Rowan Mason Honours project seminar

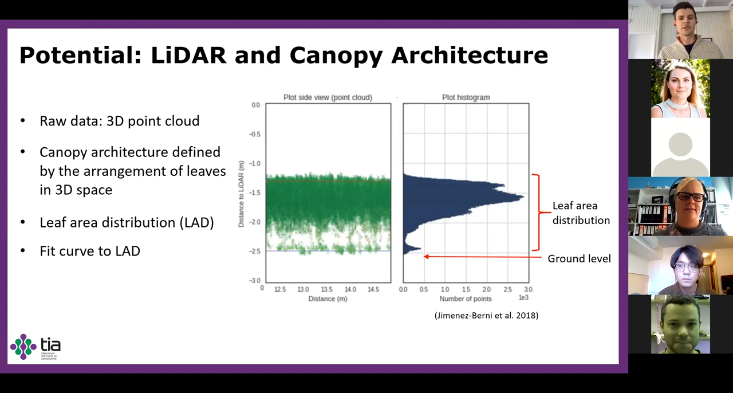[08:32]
I think this could be possible because the point cloud data that it produces gives a high-resolution estimate of the leaf area distribution in the vertical dimension. For my second research question, I wanted to know whether the theory held up.